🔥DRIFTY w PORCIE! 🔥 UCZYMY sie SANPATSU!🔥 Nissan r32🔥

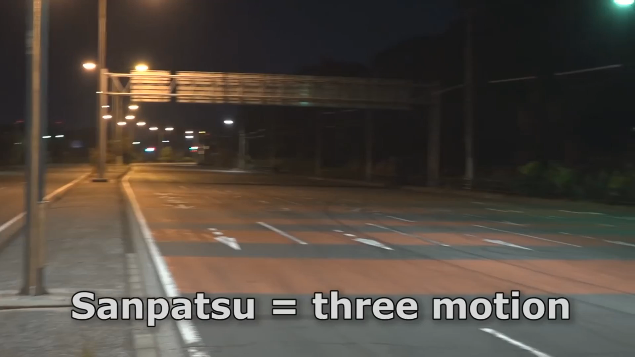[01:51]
So you come down here, cut it left, right, left again, and then in there.